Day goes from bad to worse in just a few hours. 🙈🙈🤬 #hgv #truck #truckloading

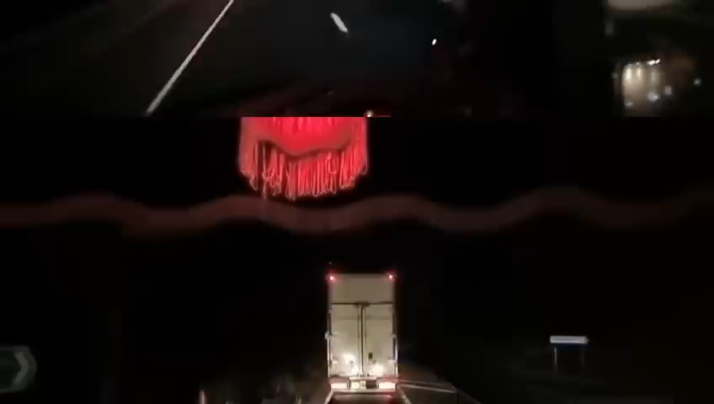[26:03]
This day went from bad to worse. I'm on the A46 heading towards Evesham. Well, I'm only about 4 or 5 miles away from where I need to be to park off for the day. And there's been an accident. And so, unfortunately, we've come to a grinding halt and I can't go anywhere. The cars are going down this side road here, but it's literally a track, a lane, there's no way.